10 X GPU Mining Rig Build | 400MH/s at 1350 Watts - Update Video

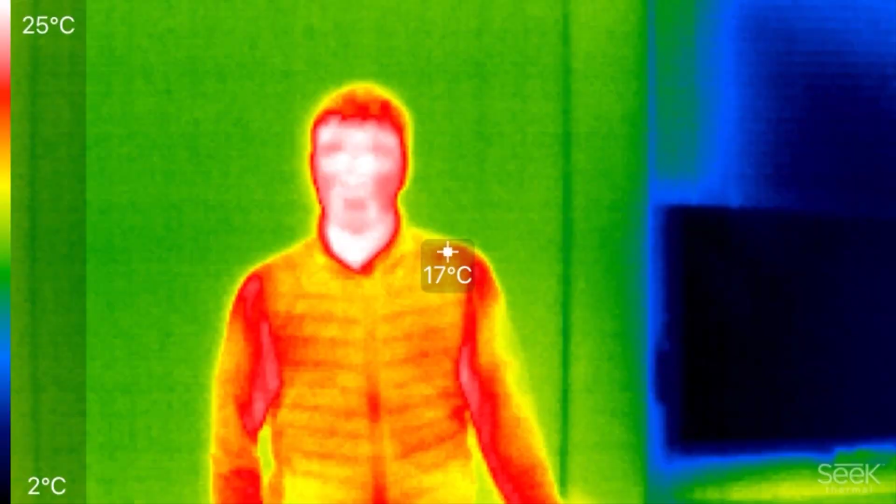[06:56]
On screen: spot 17°C, scale top 25°C, scale bottom 2°C
So here in the thermal imaging you can see where the core heat is being generated.
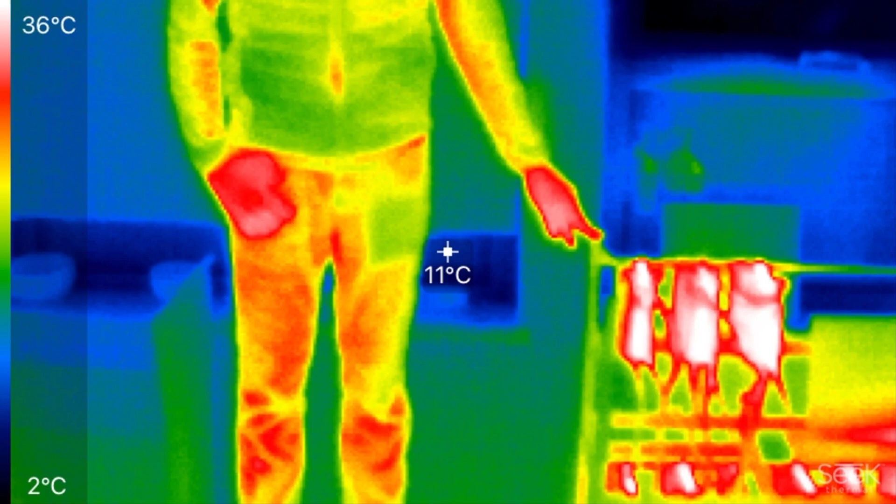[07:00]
On screen: spot 11°C, scale top 36°C, scale bottom 2°C
I mean it really does paint a clear picture of how serious the heat output is of this rig.
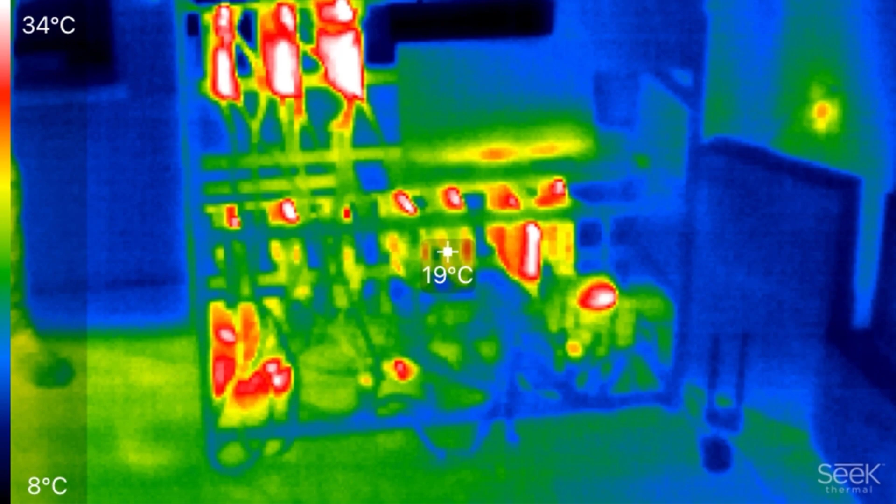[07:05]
On screen: spot 19°C, scale top 34°C, scale bottom 8°C
But as I mentioned in my other videos these rigs do substitute as a very good space heater for Vancouver apartments when it's the middle of winter time.
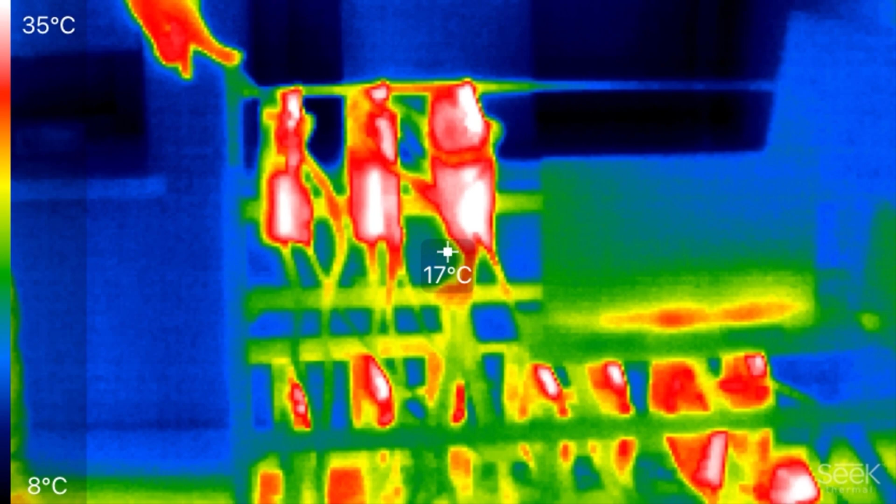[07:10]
On screen: spot 17°C, scale top 35°C, scale bottom 8°C
You can see at the top left there where the hottest cards are which are the three RTX 3070s.
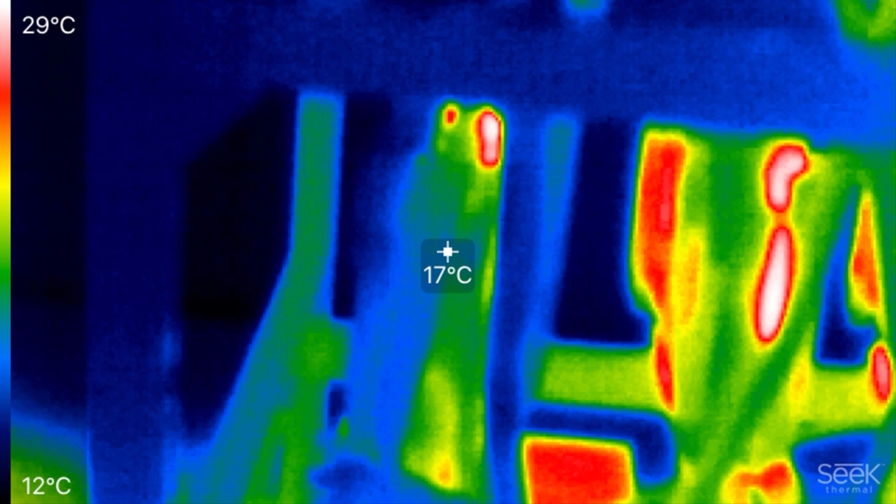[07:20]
On screen: spot 17°C, scale top 29°C, scale bottom 12°C
It differentiates pretty well the low power draw cards versus the high ones.
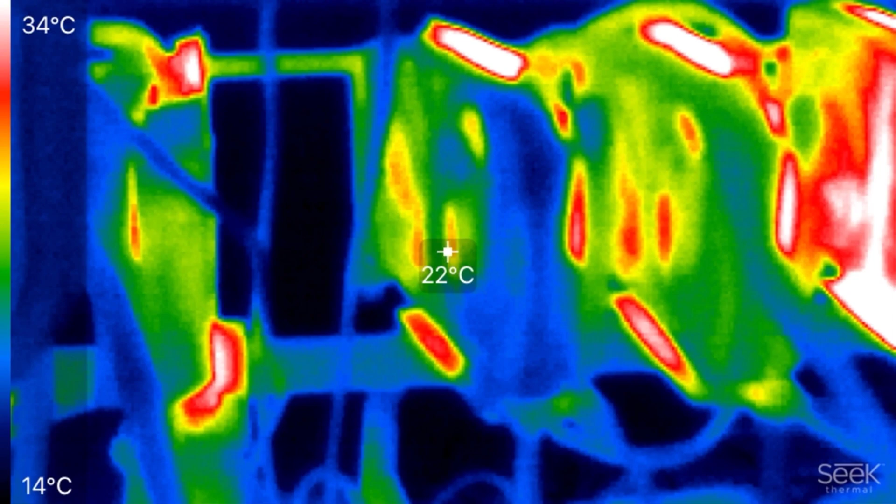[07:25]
On screen: spot 22°C, scale top 34°C, scale bottom 14°C
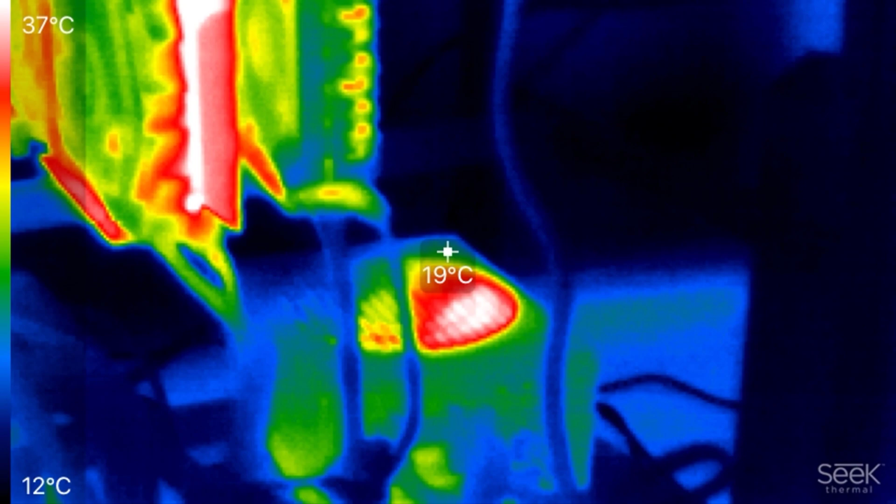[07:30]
On screen: spot 19°C, scale top 37°C, scale bottom 12°C
And yeah there's the HX1000 power supply right there.
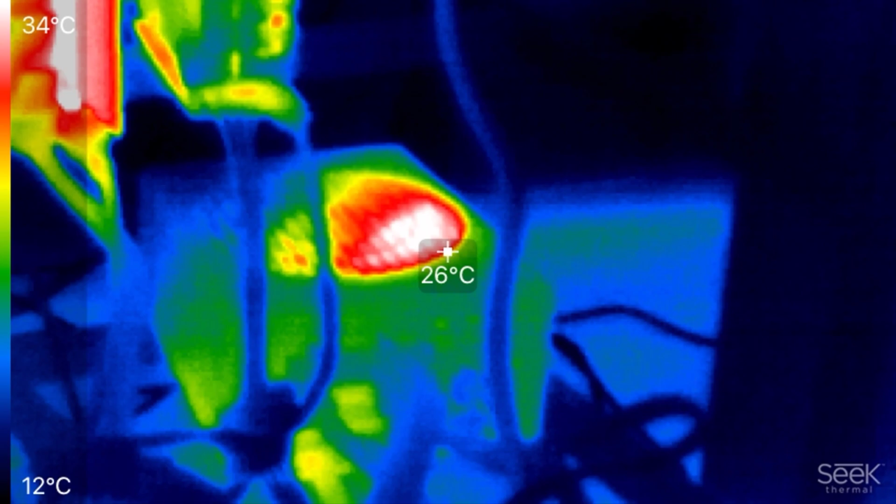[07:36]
On screen: spot 26°C, scale top 34°C, scale bottom 12°C
And then in the center there you can see the motherboard as well as the other components.
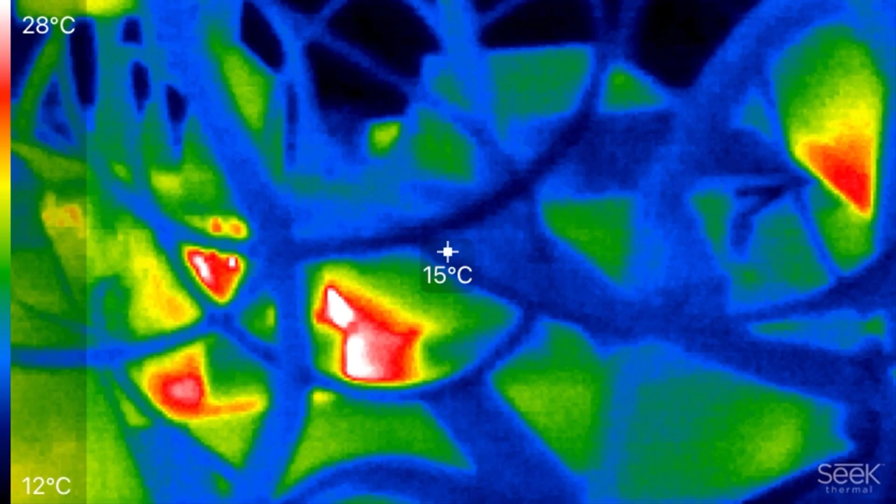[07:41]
On screen: spot 15°C, scale top 28°C, scale bottom 12°C
They really don't produce that much heat. That's because it's using an SSD as well as I opted for the CPU which uses minimal power which is the Intel Celeron dual core.